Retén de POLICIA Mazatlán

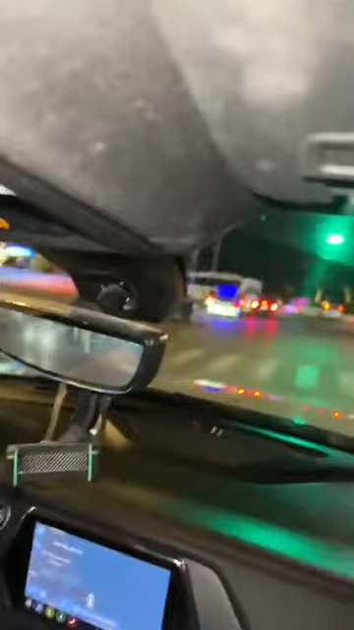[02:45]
Pero miren ya. Ay, nada. Ahí está la disco famosa, miren.
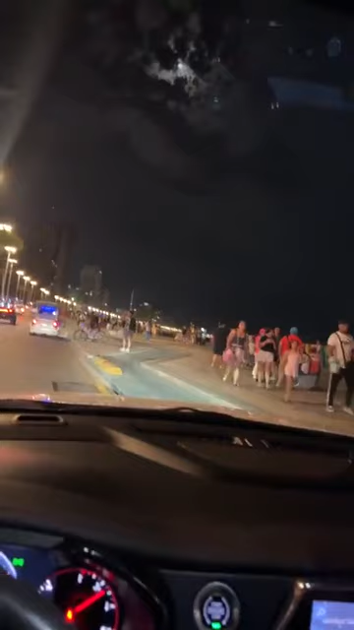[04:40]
Está fregón este pedo. No son permanentes.
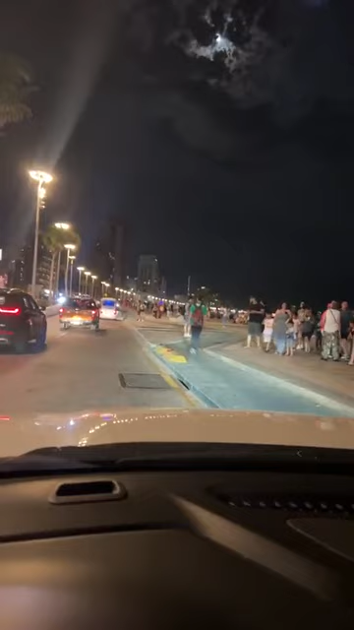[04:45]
¿Qué, carajo? No, son permanentes. Sí. Son de aquí de Durango. Miren cómo está lleno, raza. Y eso que no es fin de semana.